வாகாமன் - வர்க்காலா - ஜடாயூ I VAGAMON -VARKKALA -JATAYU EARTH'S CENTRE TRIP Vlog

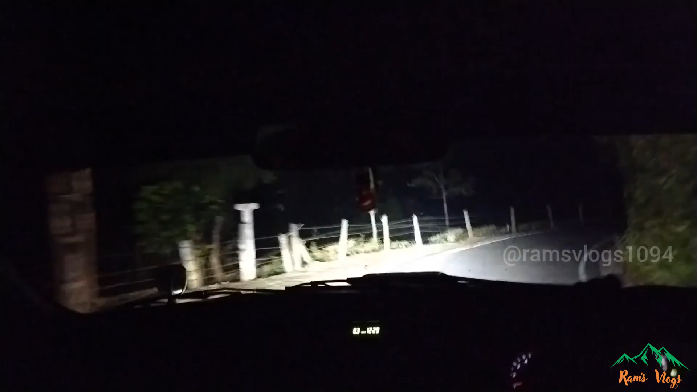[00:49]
இப்போ நம்ம வாகாமன் நோக்கி போயிட்டுருக்கோம். காரில் போகிறப்ப வந்து நியர்பை மிட் நைட்டை நெருங்கிட்டு இருந்துச்சுன்னு வைங்களேன்.